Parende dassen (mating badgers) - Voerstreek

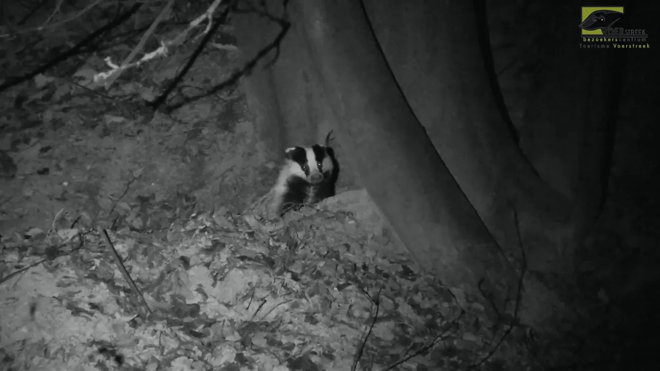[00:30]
Een jonge das van ongeveer een jaar oud verlaat zijn burcht en trekt er zoals altijd alleen op uit om naar voedsel te zoeken.
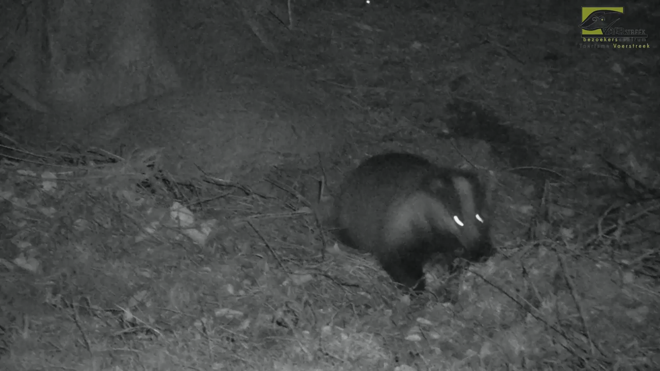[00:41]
Het gesnuffel tussen de bladeren schrikt een everzwijn op en die kiest al gauw het hazenpad. Geregeld markeert de das zijn territorium door met een klier aan zijn achterste over de bladeren te wrijven en zo een geurspoor achter te laten.